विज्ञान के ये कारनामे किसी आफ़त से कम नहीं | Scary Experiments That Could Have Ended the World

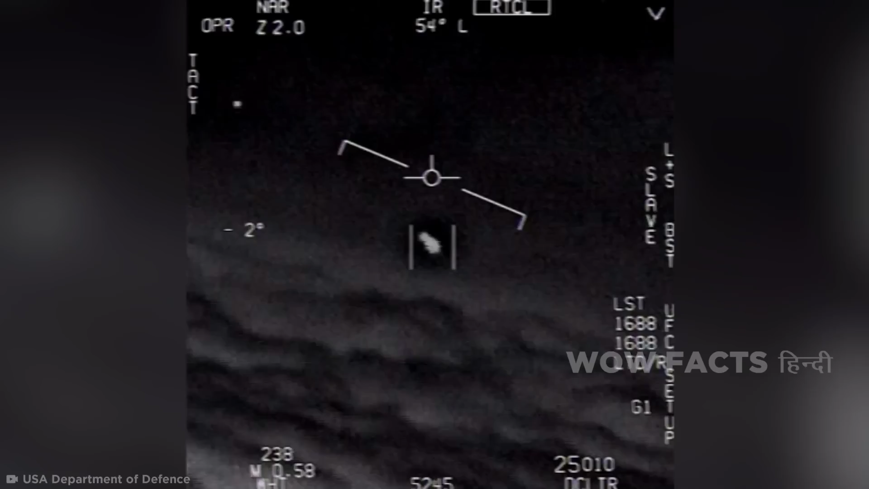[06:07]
दोस्तों 2020 में अमेरिका के डिफेंस डिपार्टमेंट ने अंजान फ्लाइंग अबजेक्स के एतिहासी नेवी वीडियो जारी के जिनके बारे में वो कुछ
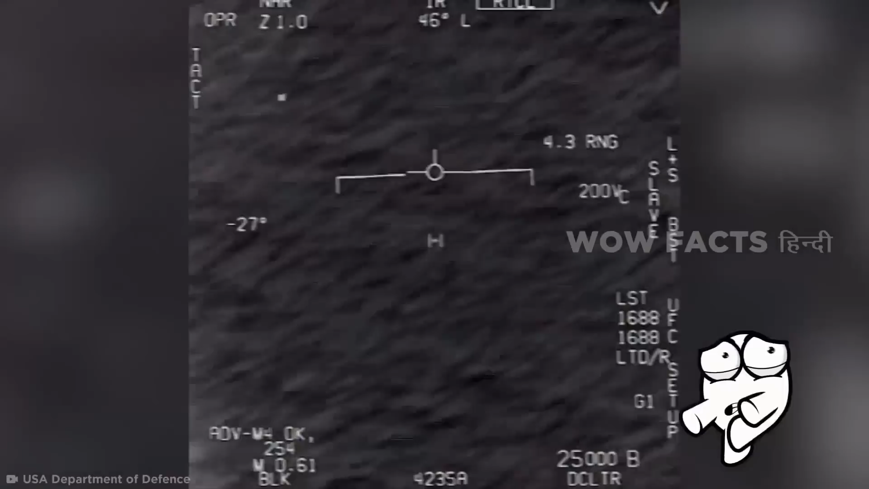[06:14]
बता आनी सके इन में से कुछ अबजेक्स अचानक मुड़ने से पहले लगभग
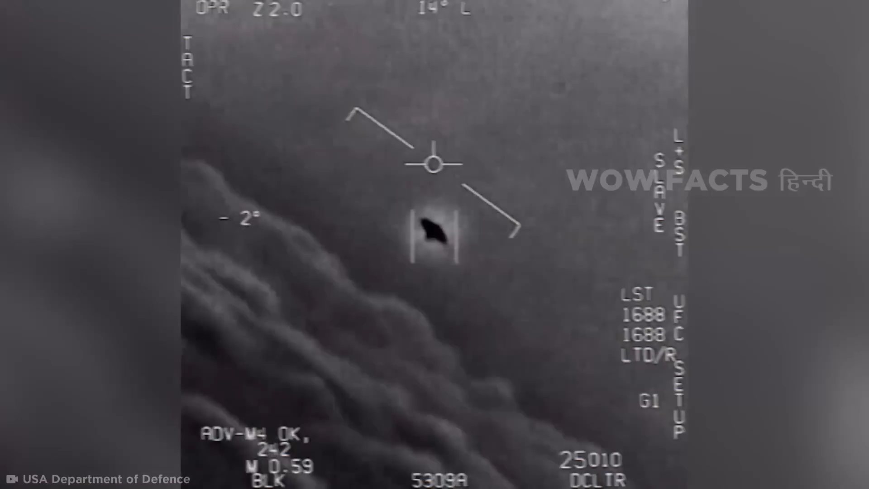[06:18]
3800 मील प्रति घंटे की हाईपर सोनिक स्पीड से जा रहे थे ये कुछ ऐसा है जिससे हीमन टेक्नोलजी अभी